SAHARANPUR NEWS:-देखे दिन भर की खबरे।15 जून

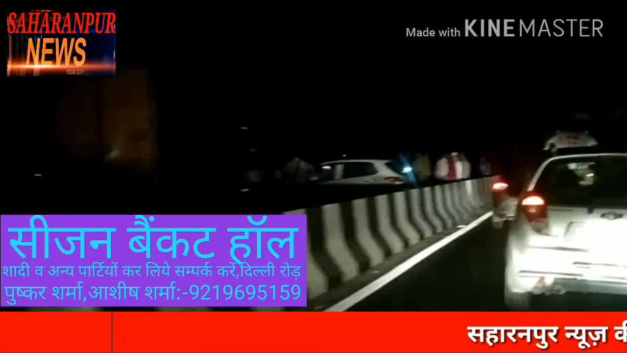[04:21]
देवबंद के एलिवेटिट फिलाई ओवर पर बरस्पतिवार की राद ट्रग वेक कार की बिलंद हो गई जिसके कारण फिलाई ओवर पर लंबर जाम लगा रहा